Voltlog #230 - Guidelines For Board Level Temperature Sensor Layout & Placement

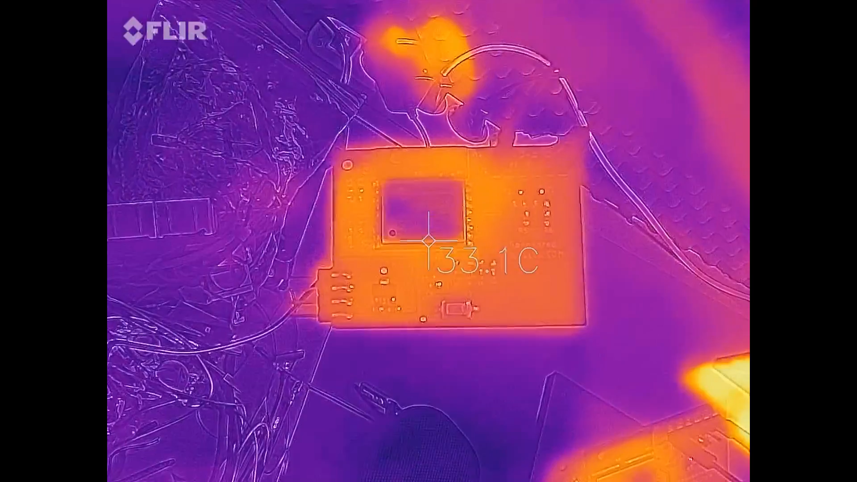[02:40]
Here is a thermal image of the red PCB, as you can observe in the image, there is a hot spot in the PCB and unfortunately our sensor is placed right there in the hot spot.